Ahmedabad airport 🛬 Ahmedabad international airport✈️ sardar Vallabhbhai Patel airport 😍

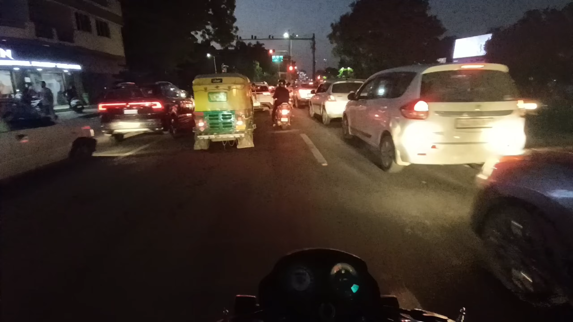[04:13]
तो बाई को न्यूट्रल नहीं करेंगे नहीं तो यह बन हो जाएगी एड़ांस �
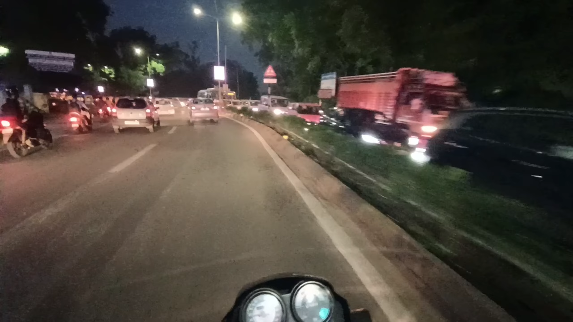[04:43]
जाम ट्राफिक जाम ट्राफिक जाम अगर एंब्यूलन्स वगएरा होगी कोई लुड़कने वाला होगा तो पक्का लुड़क जाएगा रास्ते में जैसे कि अभी यह पूलिस वाले अंकल यह फस च� यह आइचिंग पिछे एंब्यूलन्स आ रही है साइड दो भईया उसको यह
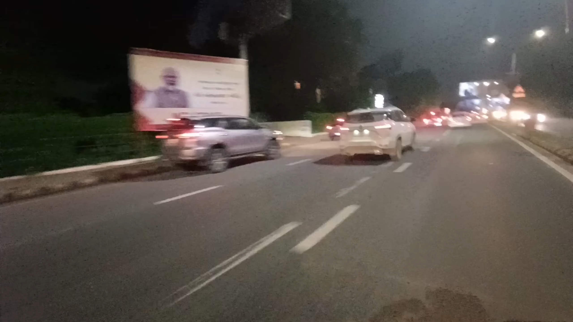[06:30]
यह ज अब्लबय पटेल इंडरनेशनल एर्पोर्ट वेलकम यूट सिजा है टर्मिनल टू लेफ्त में है कार्गो
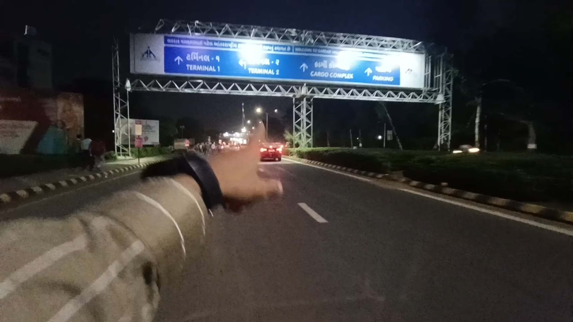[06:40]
कोंप्लेक्स भी सिजा है पार्किंग नच्पाइब बढ़ा
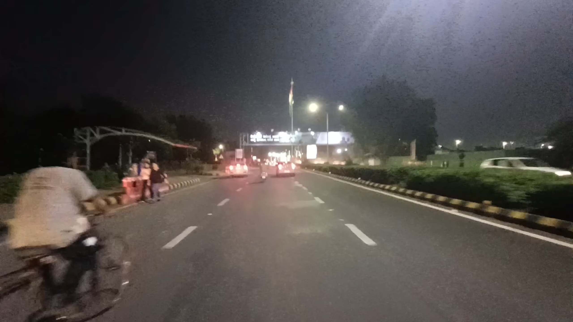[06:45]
बई अब यहां सीजा जाते हैं लेखते हैं कहां निकलते हैं यह
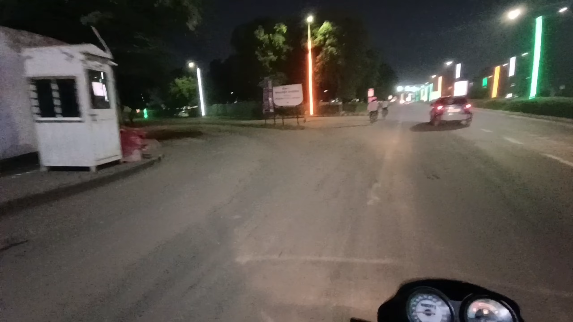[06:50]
टर्मिनल टू यहां से होके जाता है स्लाइट्स लगी है
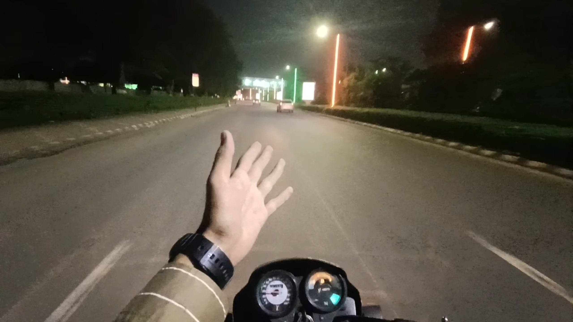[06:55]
केसरी सफेद और हरा और
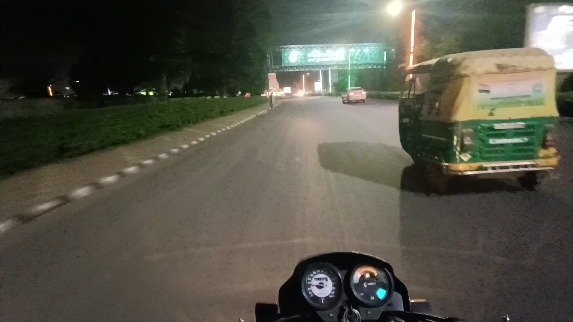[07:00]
यह आ गया सरदार वलब बैप टेल का सरकल स्टेच्च्यू भी है लोखंडी बूरुस अपने
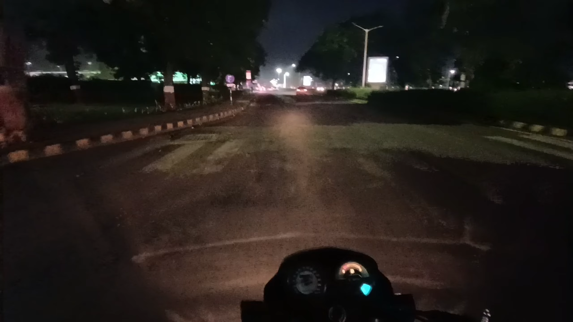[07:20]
नाम है इसा बहुत बड़ा है इंटरनेशनल है तो बड़ा ही होगा ना दो तिन प्लैंस थोड़ी ना रखेंगे अभी टर्मिनल वन सिजा
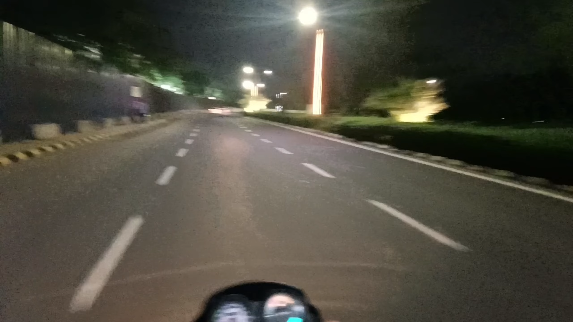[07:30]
है और भी आगे है और एक चाचा रूंग सैड में आ रहे हैं मुझे दिख गये है स्टाफ वाले ही यार गजब बैज़ जती है और एक कि नॉन स्टाफ हमारी जैसे ओ
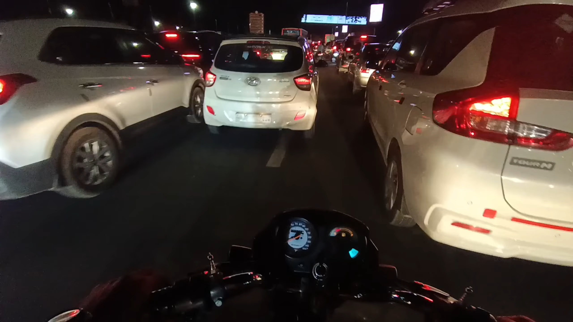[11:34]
सारी ट्राफिक बहुत सारी पता नहीं रहाज इतनी ट्राफिक क्यों है तो इसे लिप्रिटी आने वाला है क्या खुल गया खुल गया खुल गया पुलिस वाले अपकल देख रहे भाई अभी रास्ता एकदम घाली हो चुका है और